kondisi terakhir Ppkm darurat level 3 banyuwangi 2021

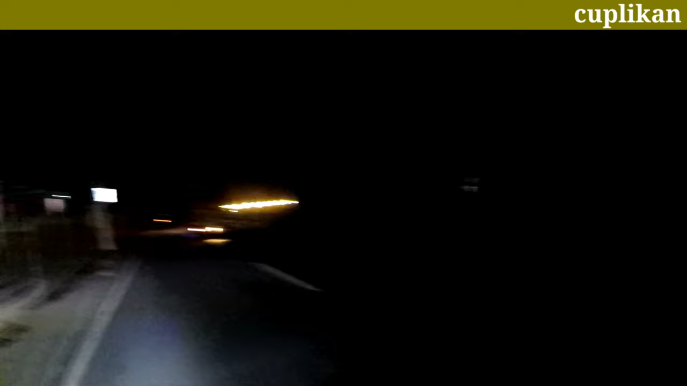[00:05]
hai hai Hai cek teman-teman make sure it sound right matiin lampu buah naga tapi tidak jadi ya wiii keren kan banget kan oke
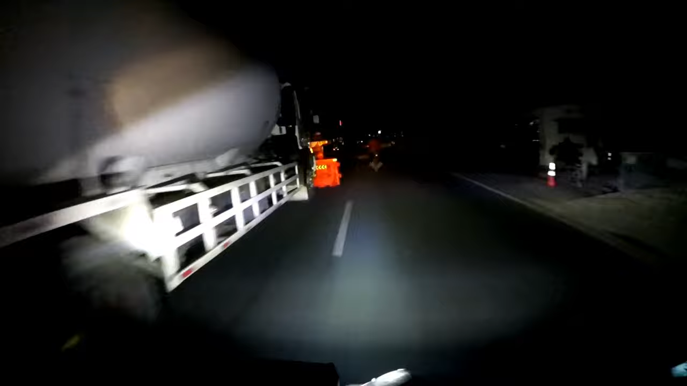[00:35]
ya keadaan PPKM bro ini banyak banget
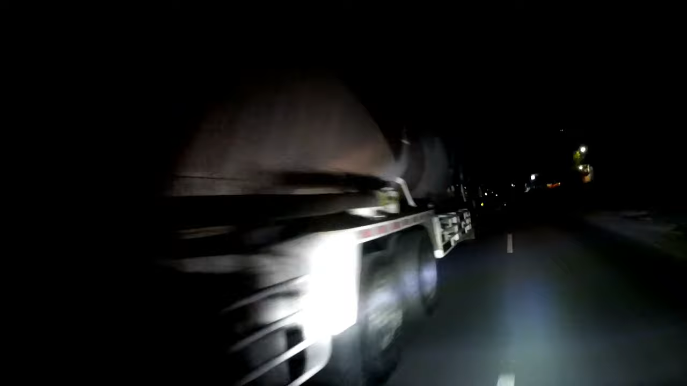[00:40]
mobil-mobil dari Taumpang Pitu ini
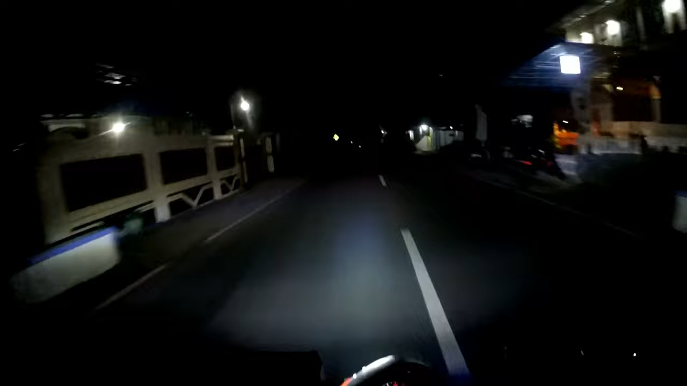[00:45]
masih jam 9 ya udah kayak gini pemadaman ya untuk lampu jalan tidak ada yang hidup yang terang mungkin lampu-lampu dari warga-warga yang emak punya lampu sendiri
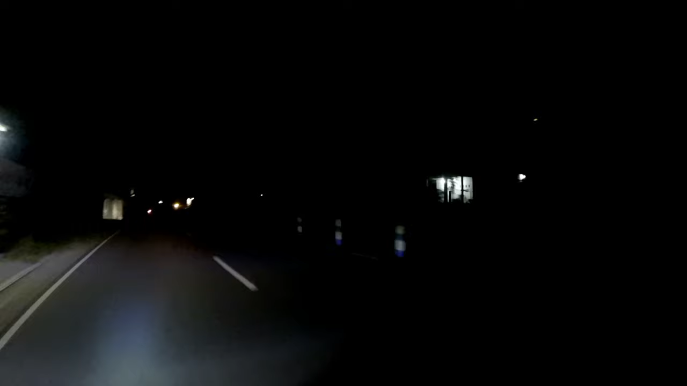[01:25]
labro ini bulat ya dan ini buah naga jadi aturan kemarin itu suruh matiin lampu buah naga tapi tidak jadi ya keren gimana seluruh udah
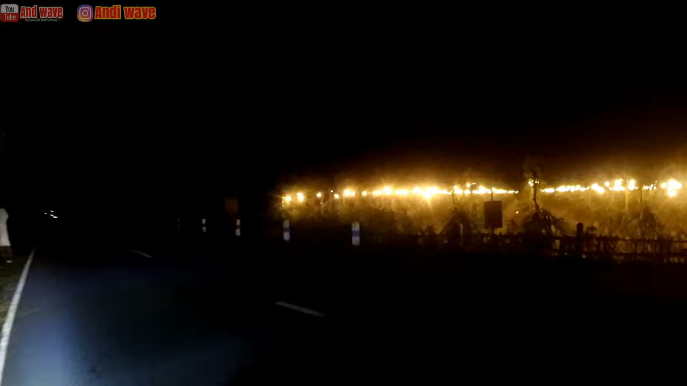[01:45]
kayak kota kan jadi itu itu lagi ada buah naga jadi buah naga disini tuh dikasih lampu biar dia berbuah terus yaitu wuhh mantap lah oke kita gaskan menuju Bangorja gimana keadaan disana kalau untuk wah ini tutup cafe ini
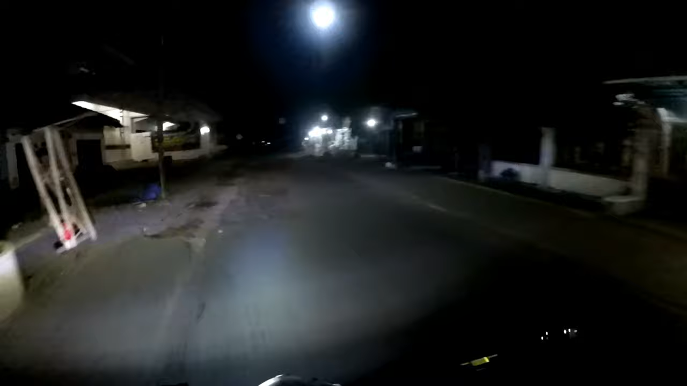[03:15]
ini jalurnya agak bergerigi disini semuanya weh lampu mati semuanya untuk penerang jalan itu udah nggak ada jadi disini banyak banget buah naga ya itu kelihatan nggak kalau dari mata saya kelihatan itu lagi jadi buah naganya itu mau dimatiin lampunya cuma itu nggak jadi ya
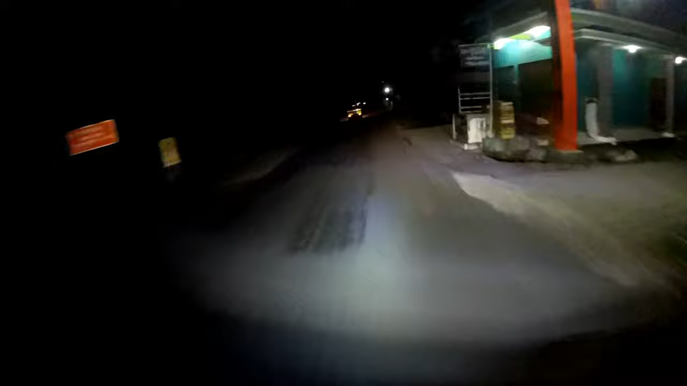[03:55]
rada-rada sengkleng wohh hancur Minah woi oke kawan jadi ini kalau kita ke kiri ini dam serai ya
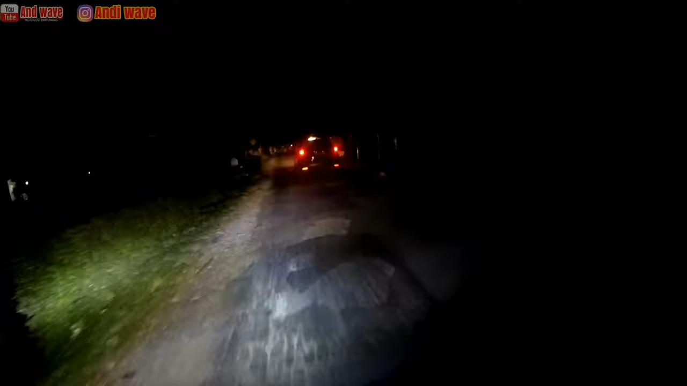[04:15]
ada kucing kita punya makanan kucing ya disini push
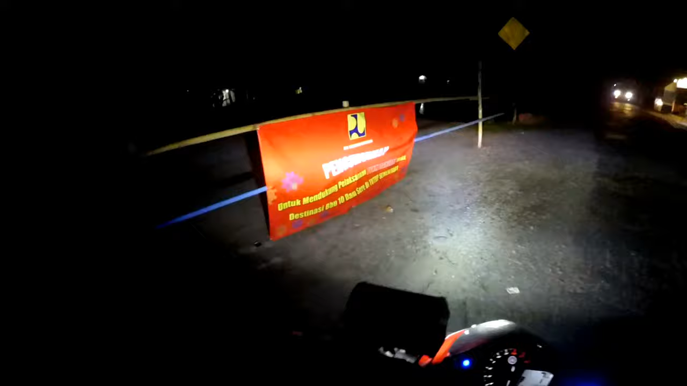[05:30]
Di palang bro Ini damnya Nah ini Pengumuman Untuk pendukung pelaksanaan PPKM darurat Maka destinasi BBU
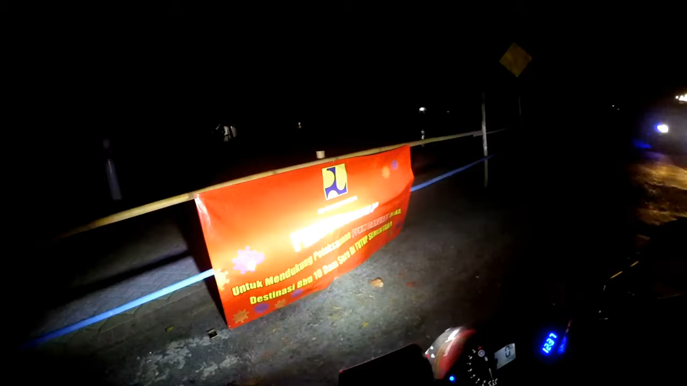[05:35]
10 Dam Serai Ditutup sementara Jadi ini B Dam
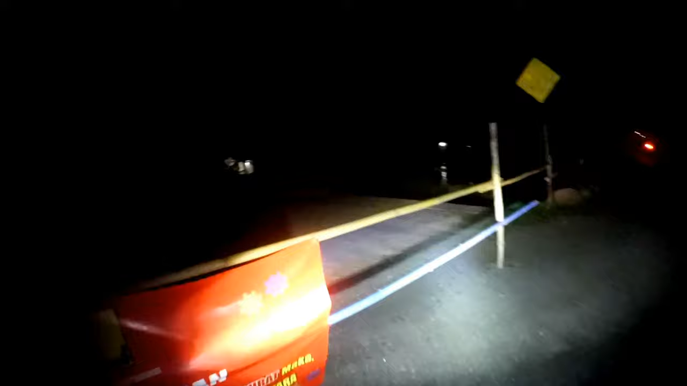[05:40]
Serainya ditutup BBU Dam Serai Cuma Ya itu tadi Kita kesana aja
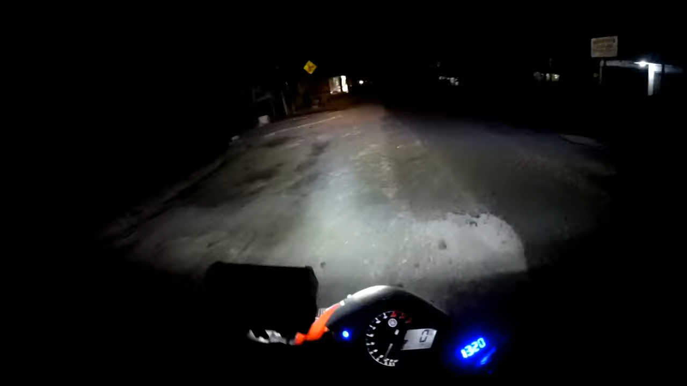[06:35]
Nah Nah ini tokonya semua Tutup bro Sini tutup semuanya Tutup semua